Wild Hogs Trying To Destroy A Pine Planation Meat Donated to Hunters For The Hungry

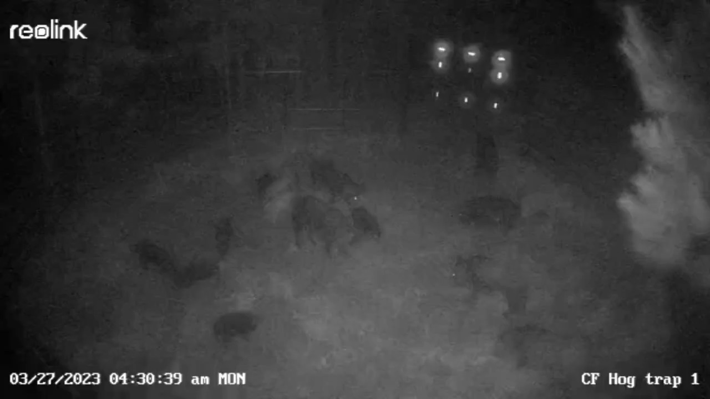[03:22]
Finally, Monday morning, about 4:30 in the morning, we went off, woke both of us up, we get to watching it, and I couldn't hardly see, and it was a little foggy that morning. And if you'll watch, after Colin drops the gate, they get to running in circles so much that the view of the camera actually clears up.